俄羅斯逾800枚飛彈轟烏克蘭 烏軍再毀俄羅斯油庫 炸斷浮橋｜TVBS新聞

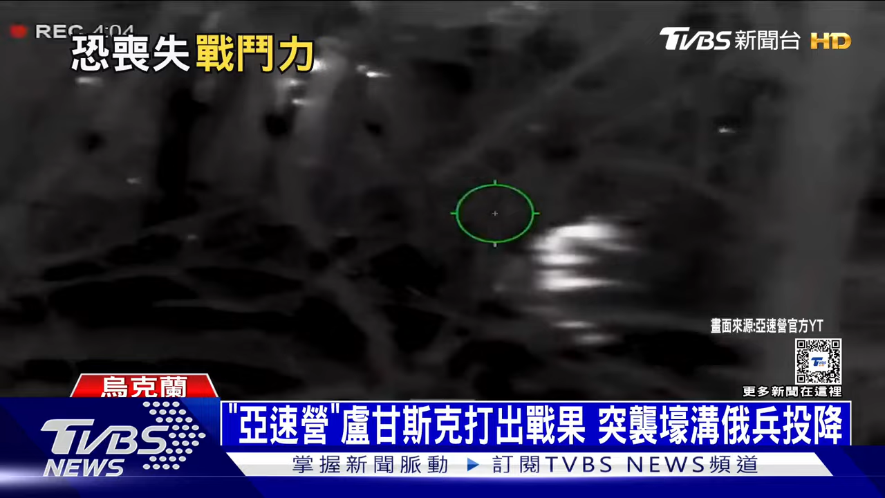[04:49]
亚素营士兵在暗夜的掩护下悄悄地逼近俄军战壕透过热忱引向夜视镜锁定敌军后连环开火
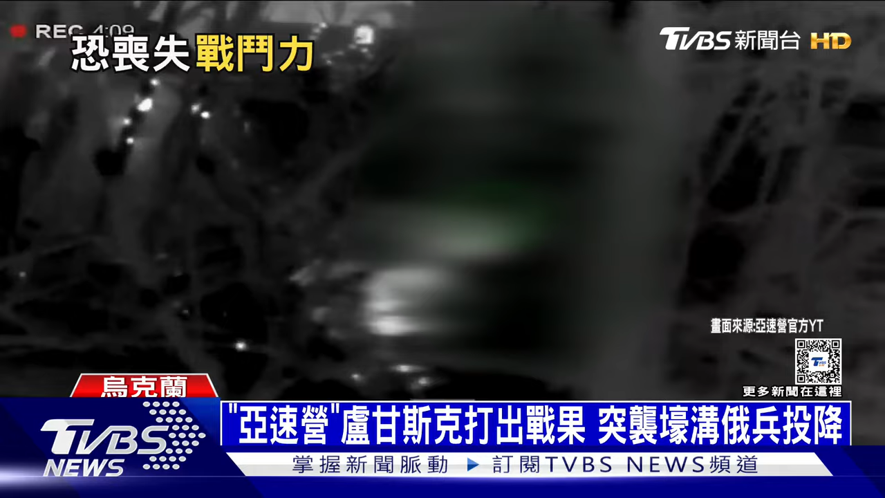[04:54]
两军对峙许久二兵最终还是举起双手投降
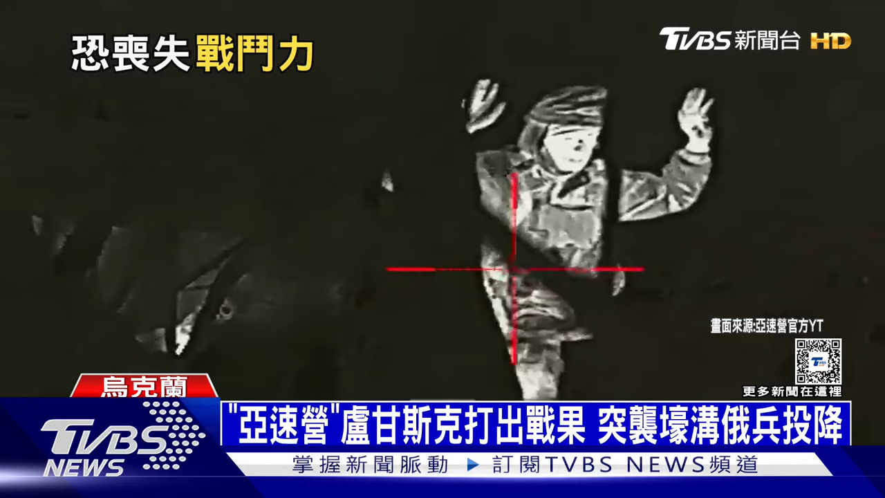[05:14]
在这场夜戏中乌军成功俘虏两名敌军并歼灭其他不愿投降的二兵但CNN发